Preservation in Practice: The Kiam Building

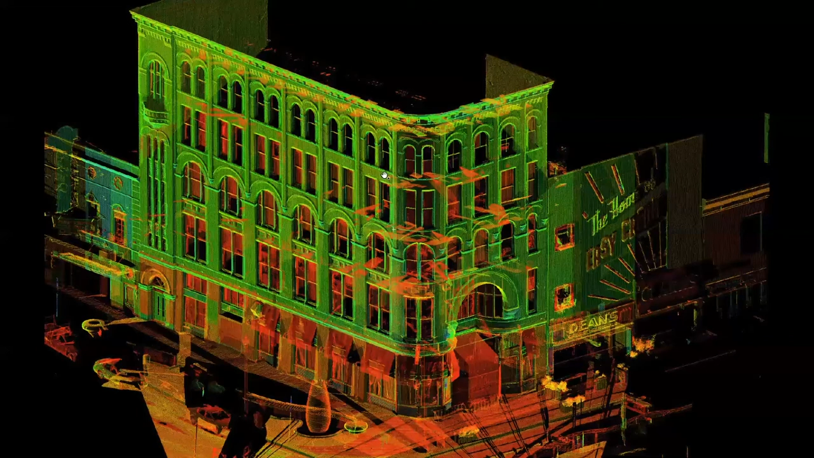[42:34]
And in fact, here you can even see the brick texture on the wall, on the, on that, uh, north wall of the building, as you can hear on the west wall of the building and the shadow line of the adjacent buildings. Um, but what this was, uh, what this gave to us is this very high resolution point cloud from which we could then develop what I think are now my favorite drawings in the entire practice that we've done.